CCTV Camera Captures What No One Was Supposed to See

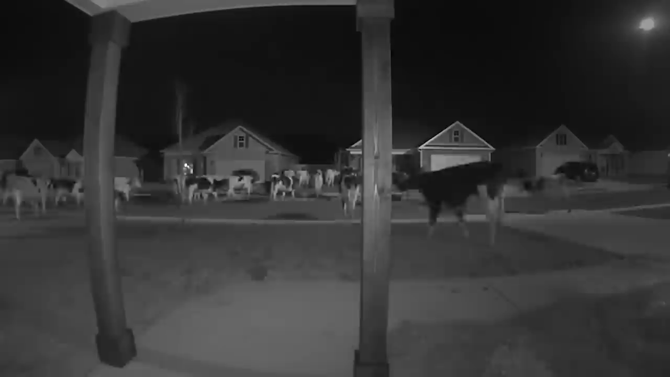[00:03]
Closed-circuit television was invented with the aim of deterring crimes and documenting any antisocial behavior that may occur. While it's achieved this goal to an extent,
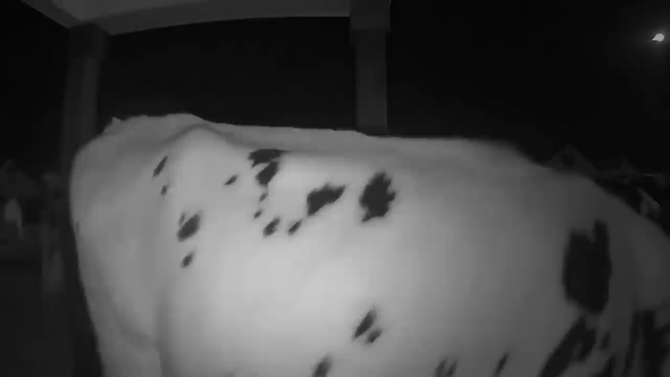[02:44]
At one point in the CCTV recording, one of the cows even tries to eat the ring door camera itself, as if it's attempting to destroy any evidence of their visit. After reporting the incident to local authorities, the homeowner was informed that the cows had escaped from a nearby dairy farm.
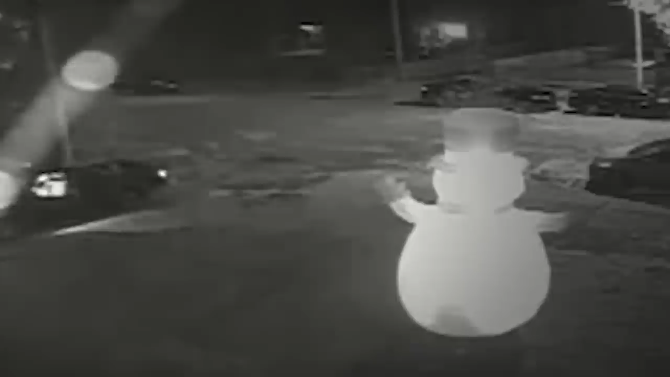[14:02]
it's the real-life Grinch seen in this grainy video captured by Diggs' home security system. This footage shows an unidentified man pull up to Diggs before exiting his vehicle and stabbing the giant snowman inflatable. He then attempts to pull the snowman to the ground, but panics and hastily returns to his car and speeds away. The video ends with the wounded snowman slowly deflating and a depressing show of holiday heartbreak.
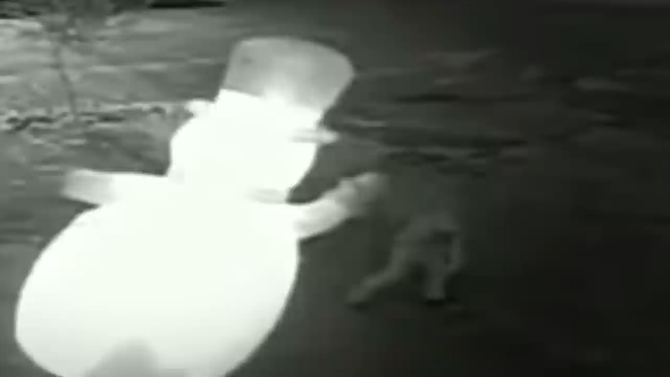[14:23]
Thankfully, the Christmas-loving Jeff Diggs was able to repair the snowman and said it took a total of nine stitches to get his frosty friend up and running again.
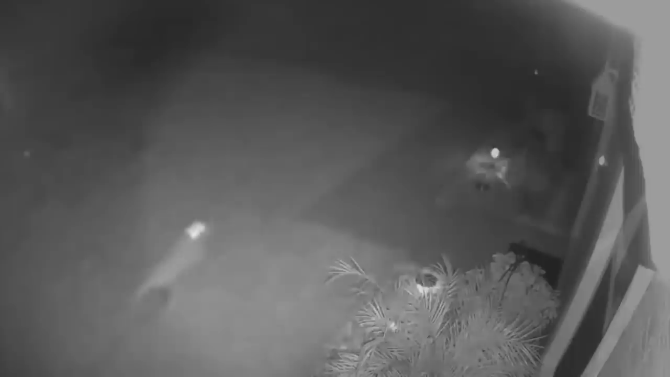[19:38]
Christina Ryan uploaded this video to Facebook in the summer of 2021, explaining that her motion-activated home security system had captured it after being set off at 3.40 in the morning. The footage shows a strange-looking creature rushing across Ryan's garden, apparently running on its hind legs in much the same manner as a velociraptor. That dinosaur is exactly what Ryan believed the creature to be,